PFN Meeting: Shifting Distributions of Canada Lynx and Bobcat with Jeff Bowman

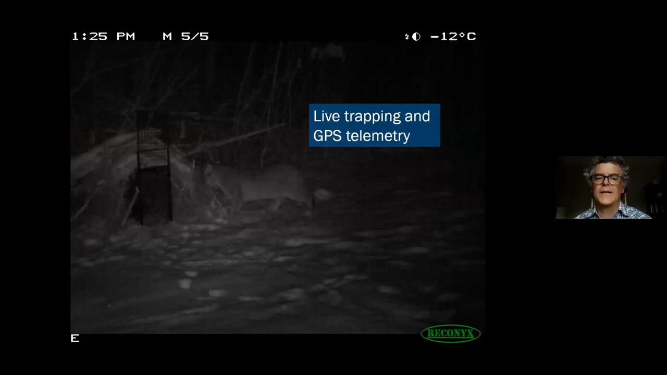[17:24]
here's a little sequence of a bobcat that's gonna be trapped so it's it's uh we have a trail camera we often would use trail cameras on the traps to help us understand how the cats were interacting with
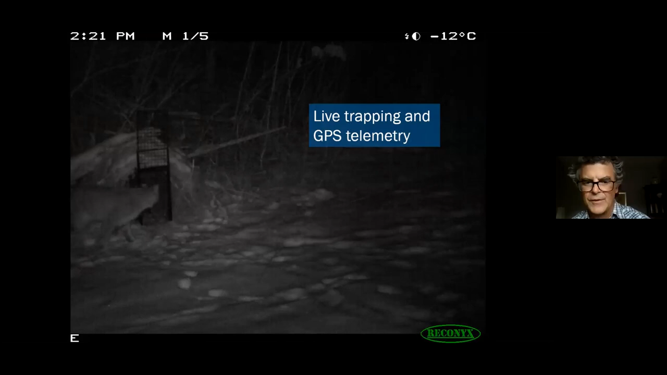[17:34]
the traps so there's a bobcat kind of investigating this trap and sure enough we we ended up catching that cat so